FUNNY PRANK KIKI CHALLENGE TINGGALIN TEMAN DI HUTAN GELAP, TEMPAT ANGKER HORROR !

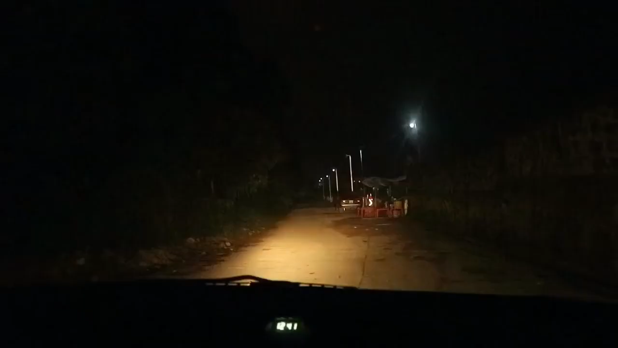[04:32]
Halo guys. Jadi ini kita udah di tempat angkernya guys ya. Nah ini di puncak gini guys ya. Nah ini tempatnya sangat gelap guys ya nih. Nanti kita lihat nih guys yang di sebelah kanan di sini guys. Hutan nih guys. Ini guys. Nah, kita kasih lihat nih. Kasih lihat sebelah kanan. Nah, ini sebelah kiri ini. Sebelah kiri hutan-hutan nih guys ya. Nah, jadi ini tempatnya angker ya guys ya.
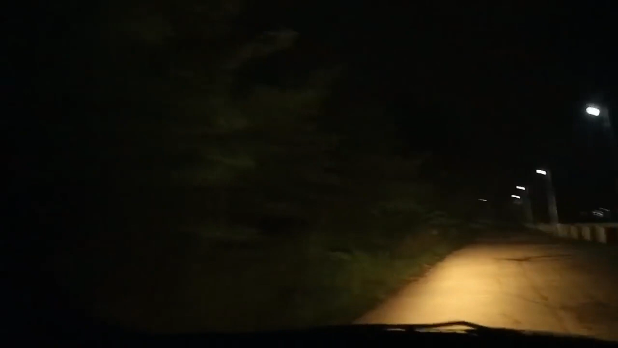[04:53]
Memang angker kali nih guys ya. Enggak ada lampu. Nah, enggak ada apa-apa ya. Jadi kita mau buat challenge-nya di sini guys, yang kayak tadi guys, kayak challenge-nya guys ya. Jadi ini kita judulnya kita challenge-nya di tempat angker gitu guys ya. Nah, jadi ini kita buka review atau apalah guys ya. Ini kita udah sampai guys ya. Oke guys. Nih, kita agak atas dulu, kita langsung apa guys nanti ya.